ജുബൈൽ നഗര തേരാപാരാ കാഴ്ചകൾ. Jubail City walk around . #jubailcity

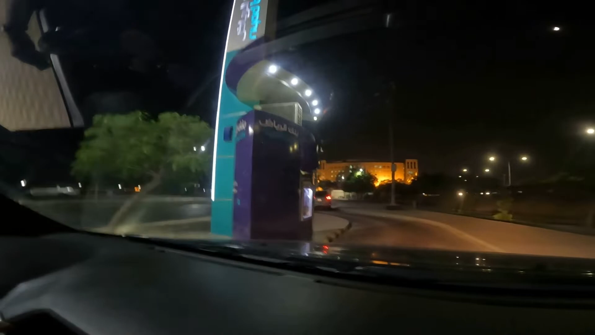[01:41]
നേരെ ഇത് കണക്ക് വണ്ടിയിലിരിക്കുക ഇത് കണ്ടല്ലേ വണ്ടിയിലിരുന്നുകൊണ്ട് തന്നെ നമുക്ക് എ ടി എം ഇടാം ഇത് സുഖം
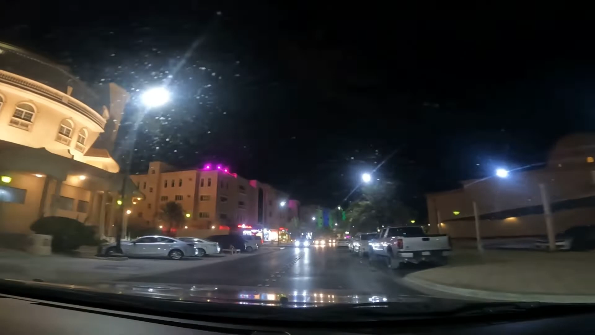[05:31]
താഴത്തെ എല്ലാ ബിൽഡിങ്ങിൻ്റെ താഴെ കടകളും കാര്യങ്ങളും ഒക്കെ ആയിട്ട് മുകളിലാണ്.
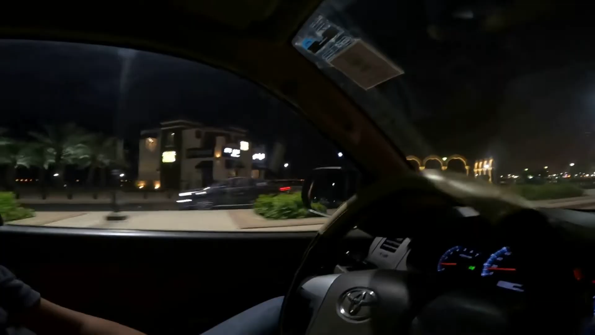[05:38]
നമ്മുടെ ലെഫ്റ്റ് സൈഡിൽ ഫുള്ള് കാണുന്ന കടൽ തീരമാണ്, അതിൻ്റെ കുറച്ച് ഇപ്പുറം നേരെ റൈറ്റ് സൈഡ് കാണുന്ന ഇതേപോലുള്ള സിറ്റി.